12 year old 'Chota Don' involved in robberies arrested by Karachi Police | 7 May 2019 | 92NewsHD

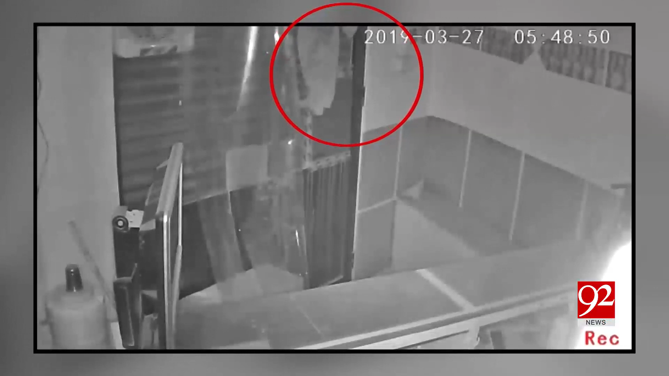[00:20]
میں ملزم کو پنکھے کے لیے مختص جگہ سے دکان میں گھستے دیکھا جا سکتا ہے ملزم آسانی سے چوری کرنے کے بعد اسی راستے سے فرار ہوا تھا پولیس کا کہنا ہے کہ ملزم جسمانی ساتھ کا فائدہ اٹھا کر چھوٹے راستوں سے بھی دکان میں گھست جاتا تھا اور دکان کا صفایہ کر دیتا تھا فیاض یونیس 92 نیوز کراچی